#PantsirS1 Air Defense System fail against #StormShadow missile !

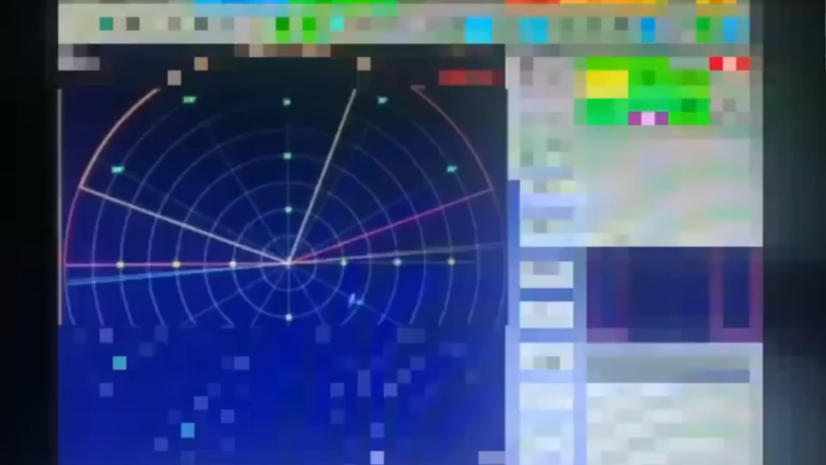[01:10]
In the video, a white dot appears on the radar screen. This is most likely the Ukrainian aircraft carrying the storm shadow missile. Then a small dot comes up adjacent to the white dot, which becomes a large and bright pink spot.
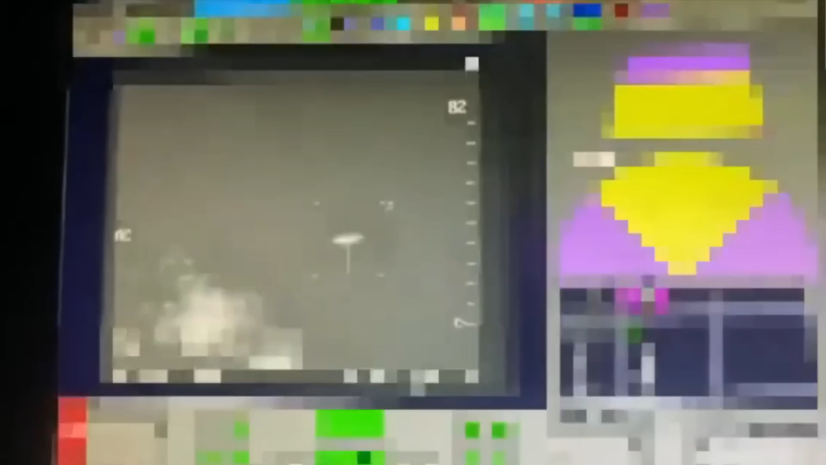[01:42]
At that moment, the Pantsir-S-1 fires the first 95 YA-6 missile,
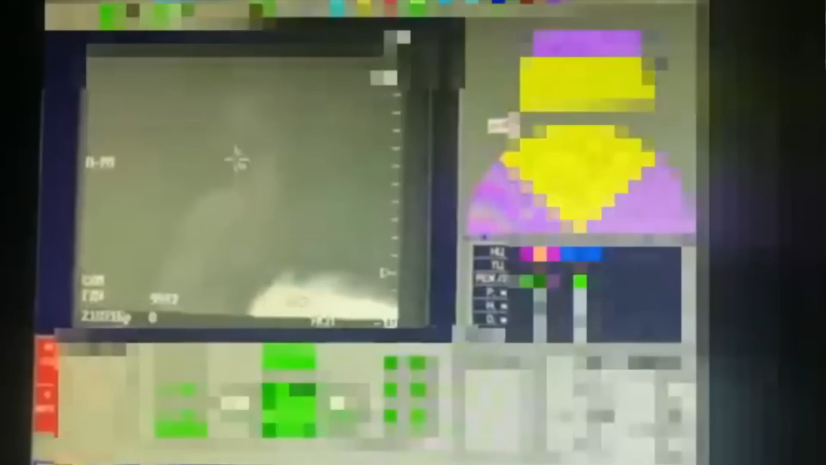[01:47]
resulting in a white flash out on the thermal imaging display.
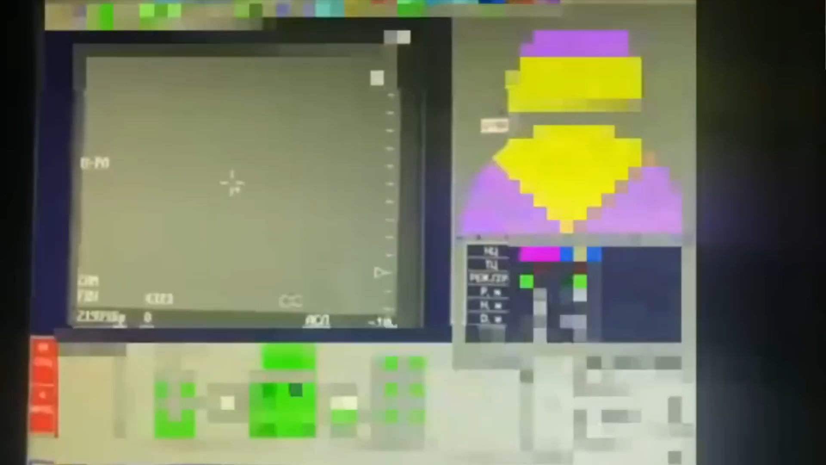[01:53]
The missile is seen rapidly closing in on the storm shadow missile before turning away to the left of the screen.
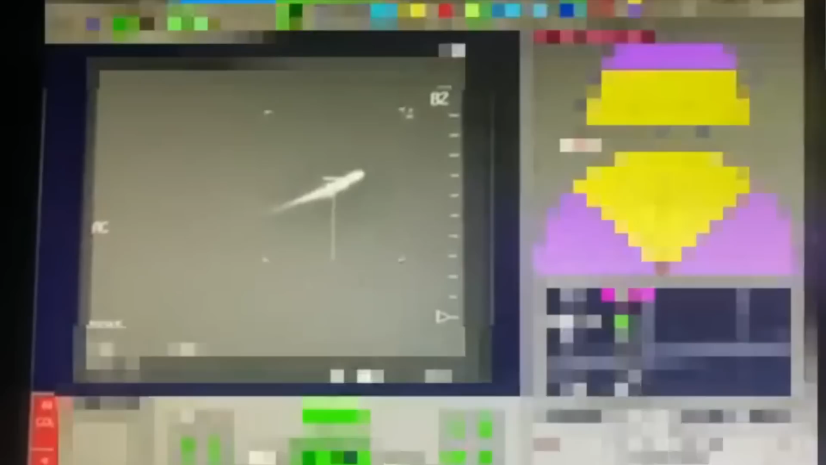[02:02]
The thermal imager loses track of the storm shadow missile for a moment. The Pantsir-S-1 fires a second 95 YA-6 missile,
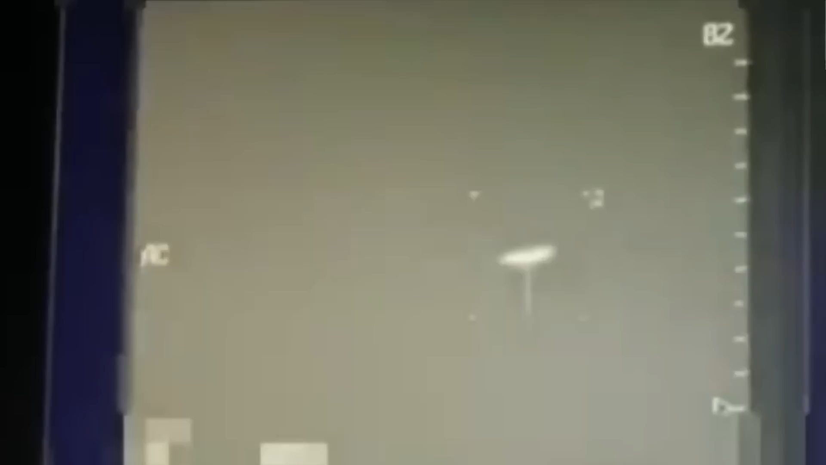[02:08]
and the thermal display whites out again.
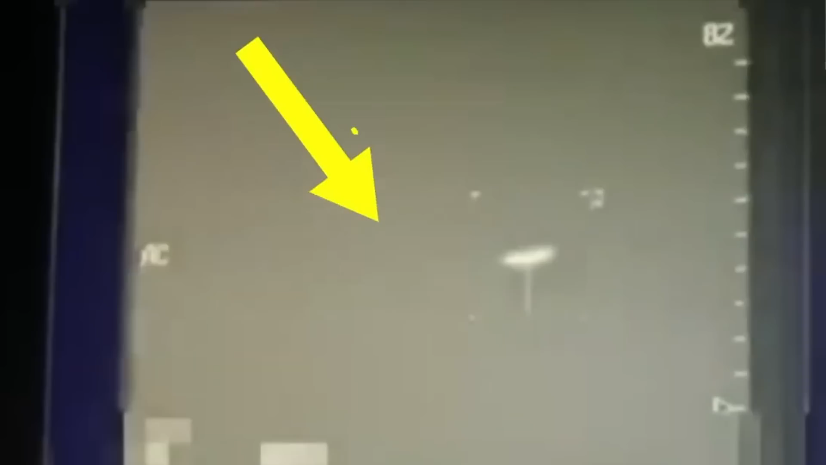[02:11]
The missile is seen flying off into the distance, while the storm shadow missile eventually disappears,
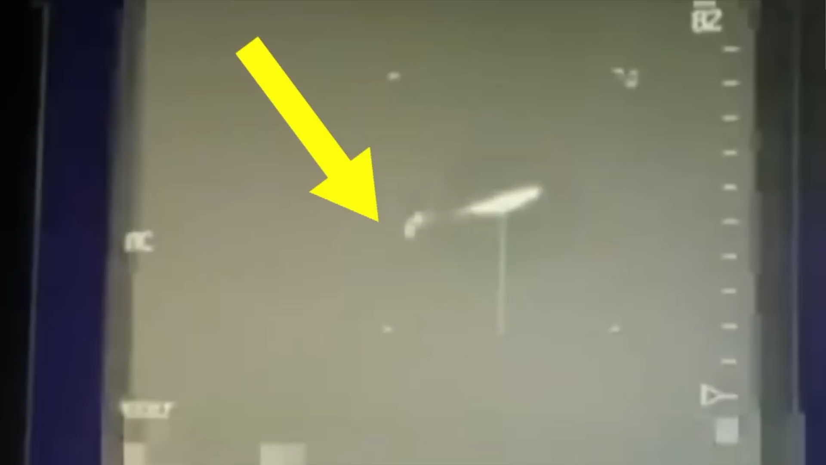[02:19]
and a large explosion is seen on the ground before the video cuts out.
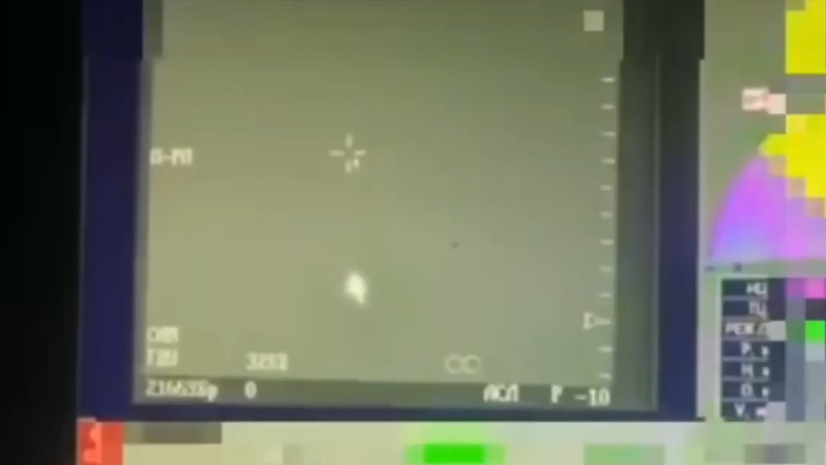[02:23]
All evidence suggests even with guidance data from the Pantsir-S-1 radar,
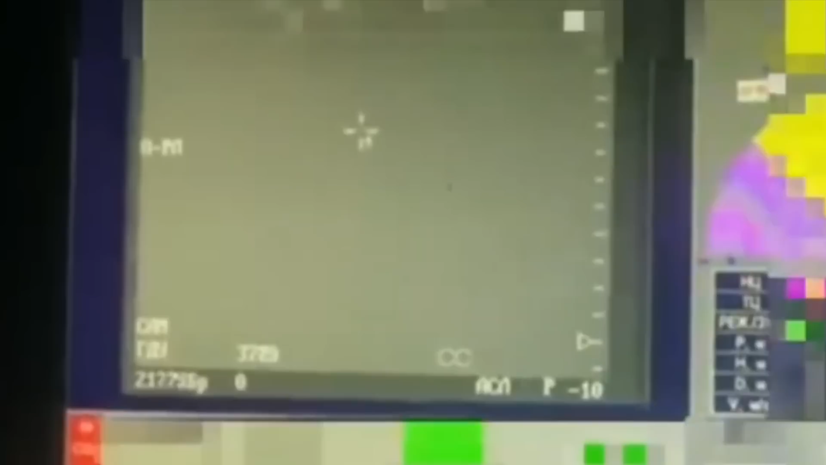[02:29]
the two missiles, which lacked their own seekers,
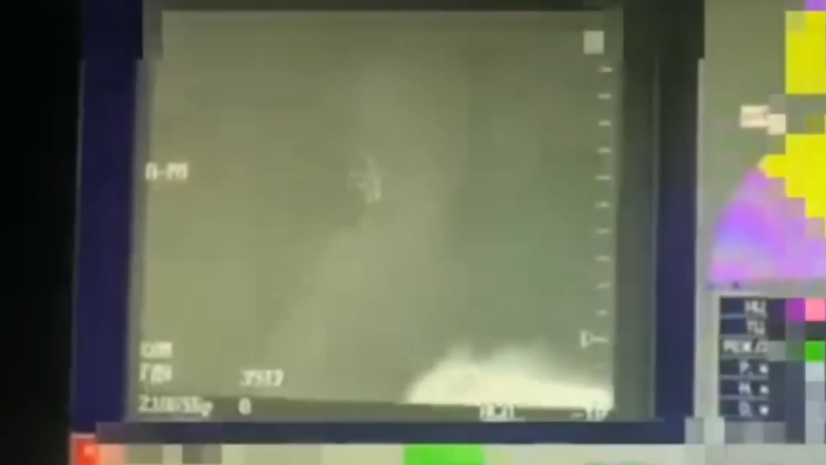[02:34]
could not come close to the storm shadow cruise missile to detonate their high-explosive warheads that would have knocked out the British-supplied missile.